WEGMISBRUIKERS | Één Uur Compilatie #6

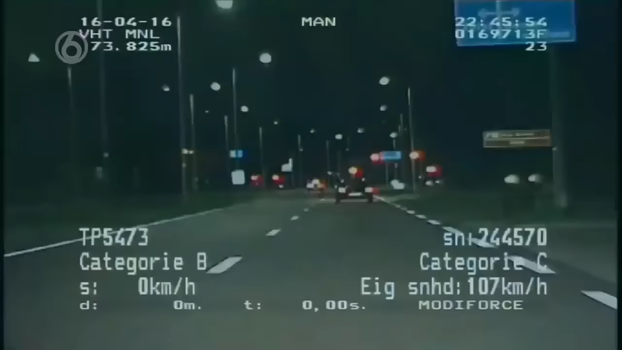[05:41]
Surviante Patrick en Jan Bart zien voor zich een Ford-bestuurder die totaal niet oplet, want de man ontkomt maar net aan een botsing. Maar moet je kijken hoe die rijdt hier.
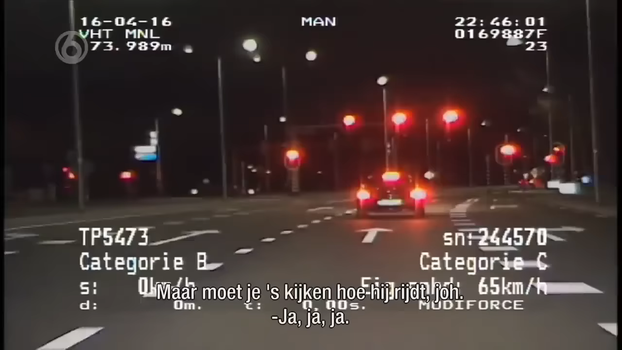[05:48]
Ja. Vol ook de rood, hè? Ja, vol de rood. Hij reed bijna tegen die Volvo. Ja.
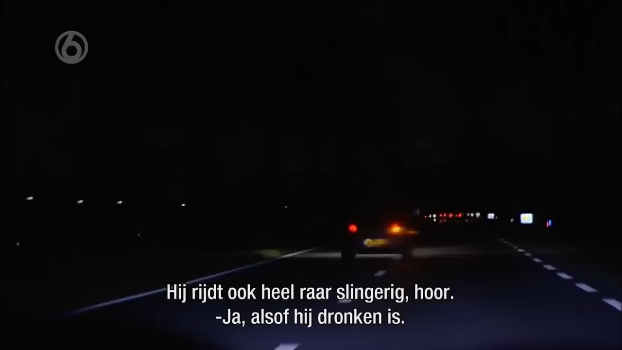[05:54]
Hij rijdt ook heel hard slingerig, hoor. Alsof hij dronken is. Ja. De bestuurder zwalkt over de weg en gaat van links naar rechts. En het is maar goed dat er op dit moment weinig verkeer is. Er valt Patrick nog iets op. Hij zit ook te bellen, zie je? Ja. Nou, ik stel voor om hem aan de kant te zetten. En dit ziet de bestuurder dan wel weer. Hoi, goeiedag. Doe maar even je motor uit als je wil. Je rijbewijs, ben je erbij? Ja. Je rijdt net vol de rood. Is dat zo?
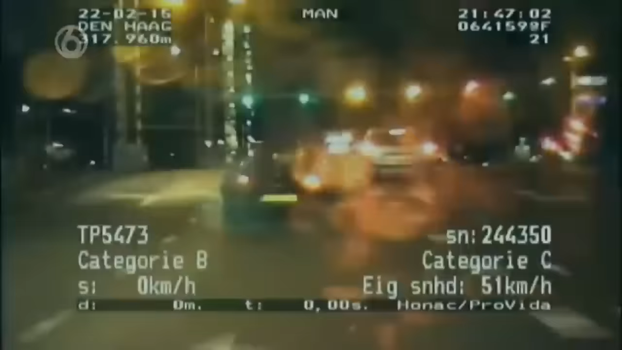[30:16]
Sergeant DeMarco en Robert zien een Audi A3 op een druk kruispunt dwars door rood knallen. Zo.